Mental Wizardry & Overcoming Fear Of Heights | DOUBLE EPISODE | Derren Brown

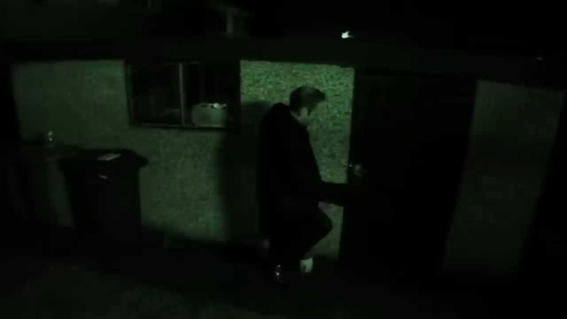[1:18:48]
So I'm sneaking into his back garden.
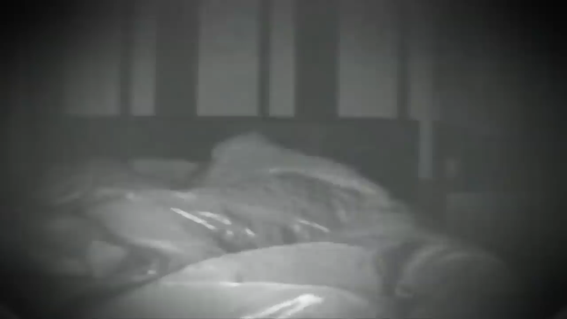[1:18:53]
With the help of Matt's girlfriend, we've hidden cameras and a discreet speaker in his bedroom.
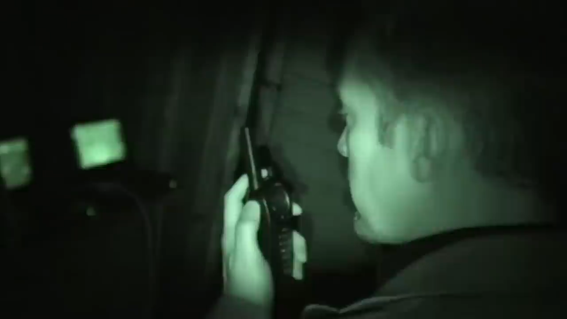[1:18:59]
He's been asleep for 2.5 hours.
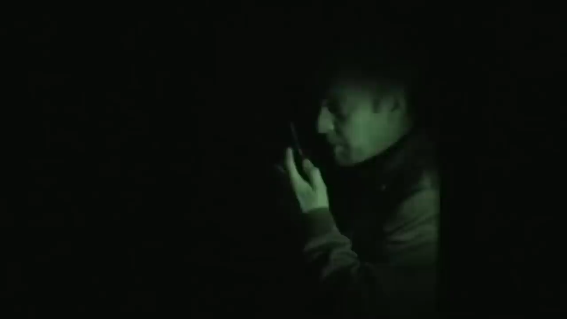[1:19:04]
Matt. Matt. You're having a dream. Now, Matt, you need to get up
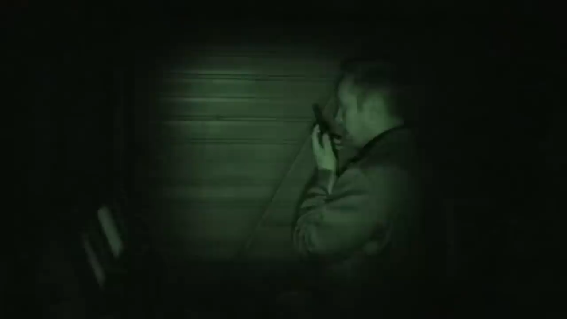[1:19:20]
and get dressed and come outside into the back garden. Get up, get dressed, and come outside.
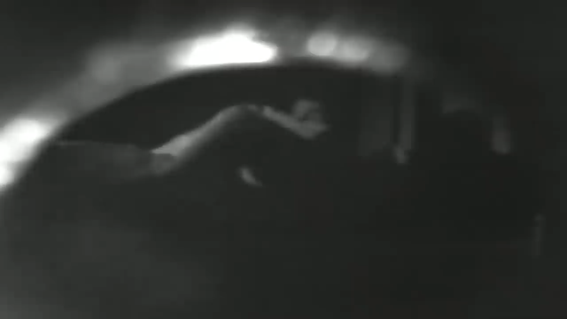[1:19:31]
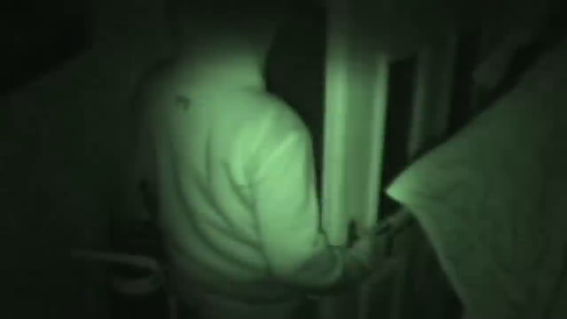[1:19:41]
Matt has a suggestible personality, which means by having woken him up and told him he was still asleep, I was able to put him into a dreamlike state, which is perfect for talking to his unconscious mind. I'm going to give him the tools to
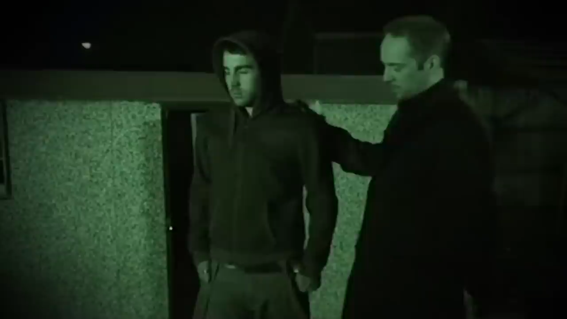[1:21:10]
In the morning, this should all just feel like a dream to Matt.